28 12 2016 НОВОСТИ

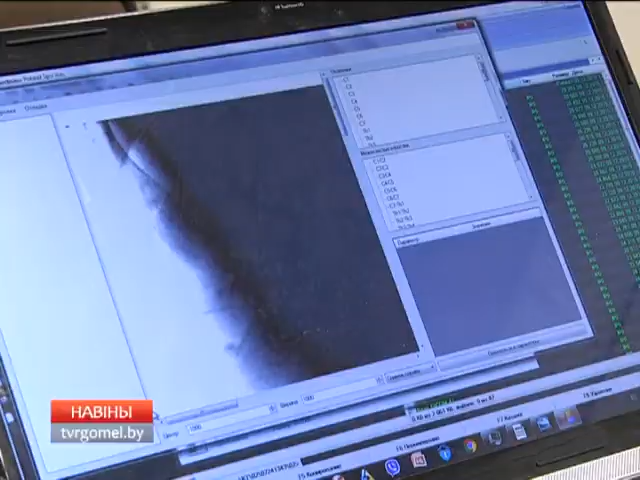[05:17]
Именно работа с изображением, причем довольно-таки новый, скажем так, для нас формат.